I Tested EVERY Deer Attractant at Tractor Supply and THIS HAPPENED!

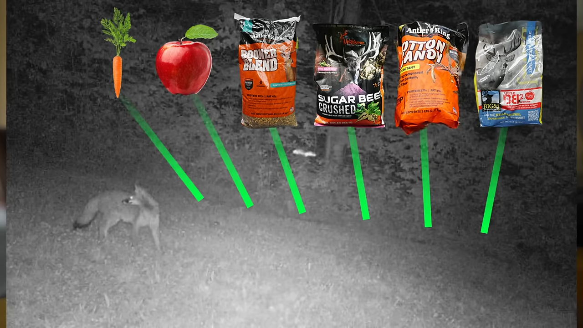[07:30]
And really that's as long as this stuff lasted only a day or two.
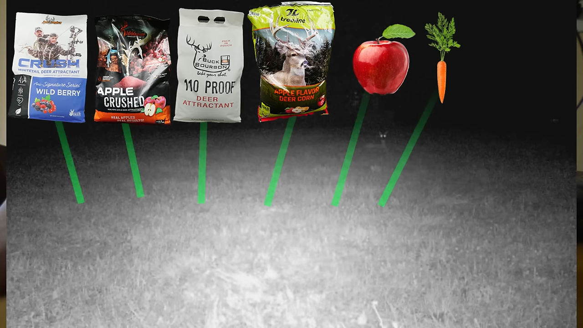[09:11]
And then this skunk came in and then a red fox came in even while the doe was bedded in the back. But she came back and ate the rest of the apple that was left and then this red fox actually came in and ate some of the corn.